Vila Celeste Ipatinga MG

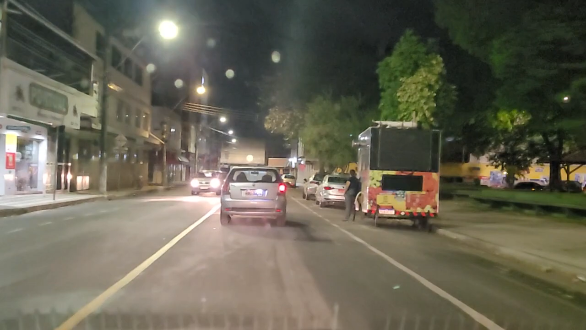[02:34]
Cartório Barra Alegre à direita aqui, ó. Muita parada esse carro aí, ó.
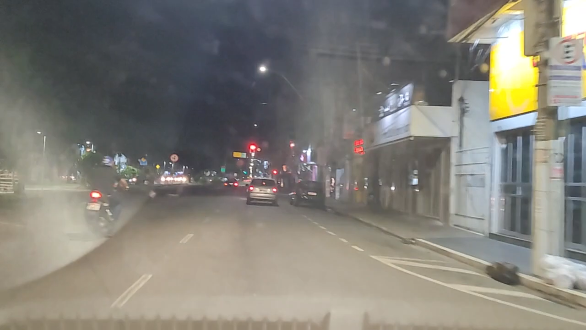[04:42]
Aqui já é sentido, aqui você vai pro bairro Betânia, Granja do Vagalume,
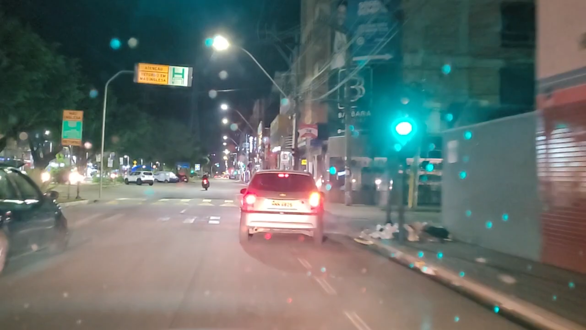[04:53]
pra Santana do Paraíso, né?
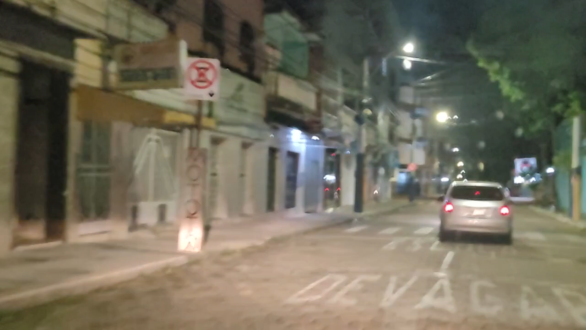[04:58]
Bairro Industrial, né? Aqui já é Canazinho. sentido Cananzinho.
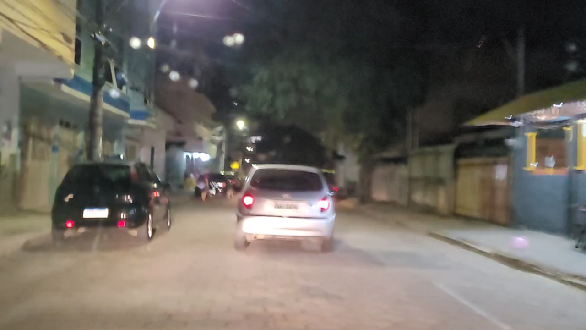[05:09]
Essa aí, aqui já entrei na Rua Jordão novamente.